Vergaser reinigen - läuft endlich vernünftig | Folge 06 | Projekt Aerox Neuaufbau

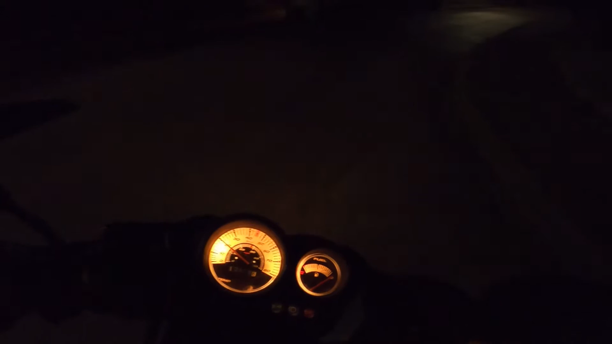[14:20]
halb Gas Viertel Gas kein Problem okay wir fahren weiter hier die Scheinwerfer sind schon so tief eingestellt wie möglich aber sie leuchten immer noch irgendwo in den Himmel ich fahre einfach mal hier ein paar Runden ich meine der Roller ist angemeldet ich habe Kennzeichen er ist nicht franziert aber die halbe Verkleidung fehlt